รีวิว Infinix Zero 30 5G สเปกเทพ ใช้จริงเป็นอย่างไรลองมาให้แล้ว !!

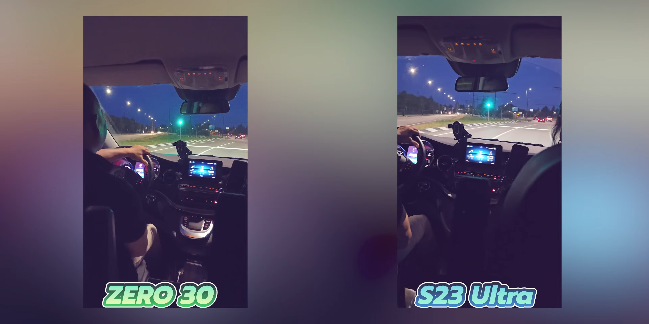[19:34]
การนั่งรถตอนนั้งคืนอย่างนี้ในรถเนี่ยมันจะเห็นดีเทียวเยอะครับแต่มันจะมีน้อยระยิบระยับให้คุณเห็นแต่ว่าผมชอบครับ เพราะว่า1 สีสัญมันยังดีอยู่คือวิดี